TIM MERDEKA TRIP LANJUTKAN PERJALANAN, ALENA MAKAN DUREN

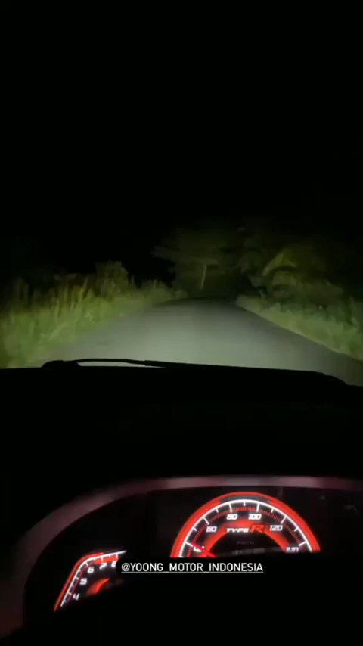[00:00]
Boy, liat boy, buset deh Baru jalan, udah dikasih hutan boy Untung lampunya cadas, ya enggak? Waduh